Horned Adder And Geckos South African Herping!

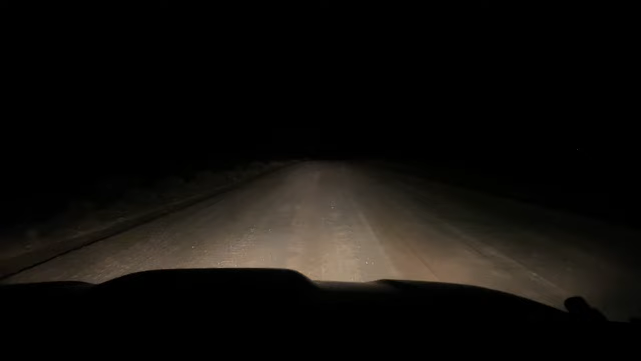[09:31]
Just before I started filming, I just turned out of the farm, and the farm where I'm staying, and I saw a bat-eared fox sort of zipping around, which is pretty cool. But yeah, we're just probably only going to do a really short cruise tonight, maybe 20 or 30 k's, just because I'm not a huge fan of driving on these sort of sand roads, just because it's difficult A to see things, B to stop, and they can be pretty rutted, and it just, yeah, it's not ideal cruising.